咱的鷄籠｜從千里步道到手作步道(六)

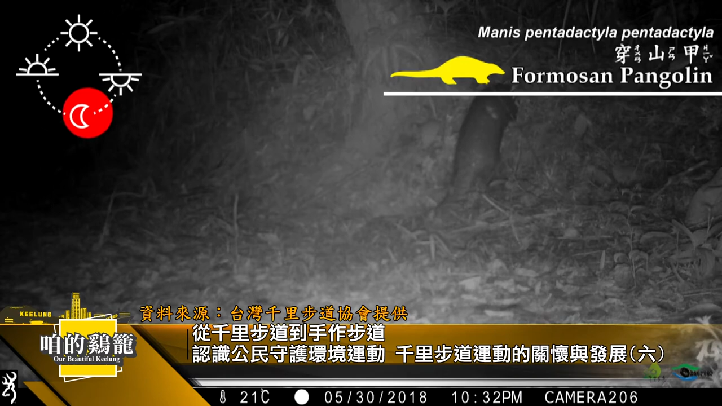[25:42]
李宗盛在路边会看到一个洞穿山甲对